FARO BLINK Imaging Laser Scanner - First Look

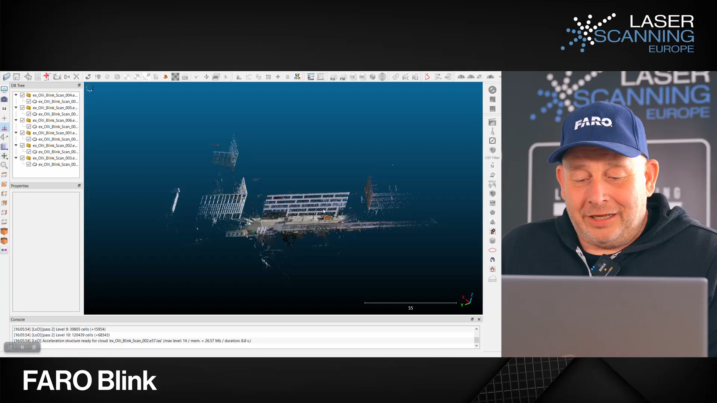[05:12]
prefab system and here you can see what you can expect so you see that's a super good picture you can see it here on the van you get a really high resolution and it's not in scene now we have an lrs file here in cloud compare inside so you see
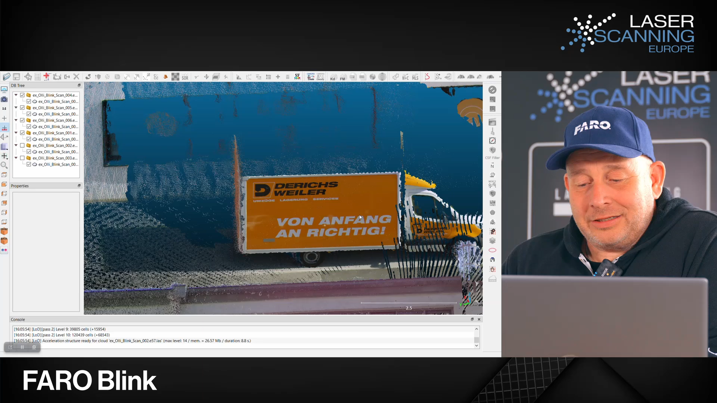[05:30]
it's a very good uh quality of the colorization from the point cloud here on on this item so that's what you can expect from the scanner from the data quality for many applications
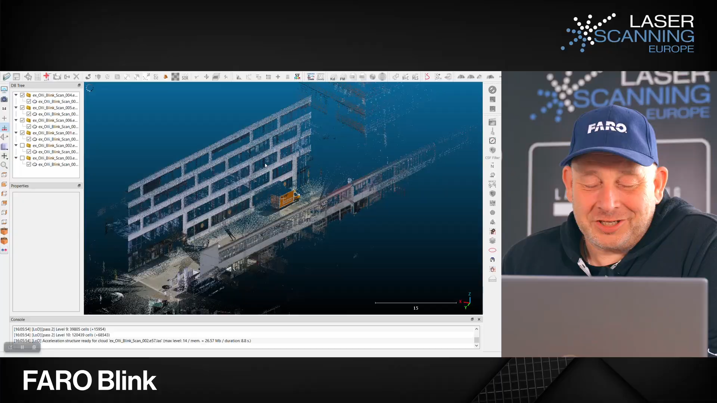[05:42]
is this a very good data results and definitely open the scanning marking to news user group they can now like such result everybody can generate you don't have to be a scanning expert i think you can take
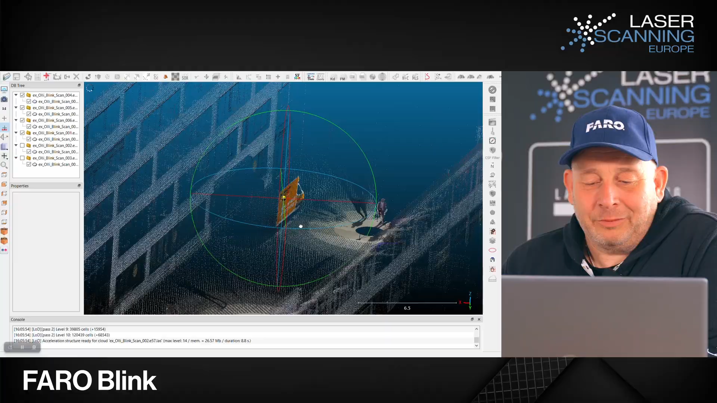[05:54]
something out from the first class put in the scanner and in the hand and let them do and they will have such results so what